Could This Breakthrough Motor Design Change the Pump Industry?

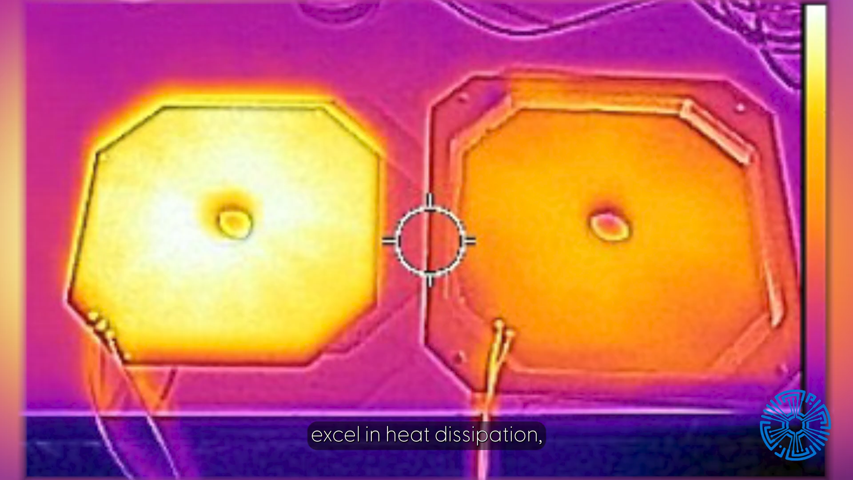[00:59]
Motors designed by Print Stator with patented PCB Stator technology excel in heat dissipation, extending motor life and reducing breakdowns.